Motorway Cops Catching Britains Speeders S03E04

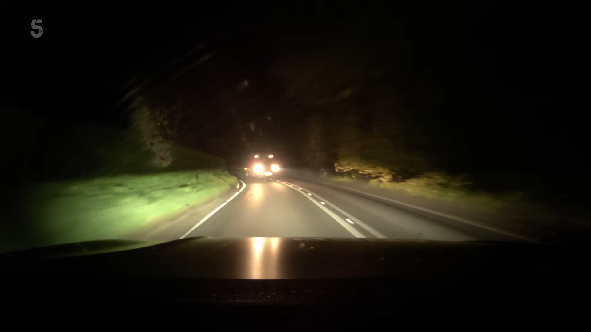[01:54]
Oh! That's nearly hit us. Love it. A careless young driver has a wake-up call.
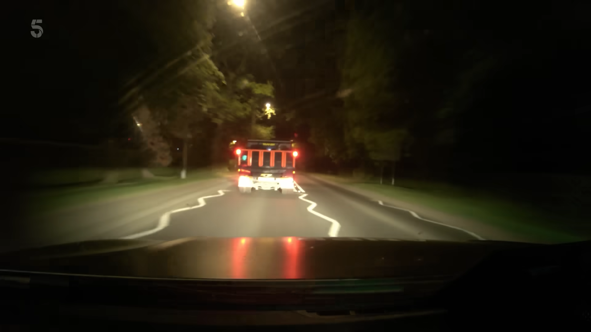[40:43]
26, did you receive that? Yeah, received. We still want to catch up with him. He's just managed driving. He's nearly taken that one around the corner. Yeah, I'll get him in. Come on, let's have a quick chat in this car.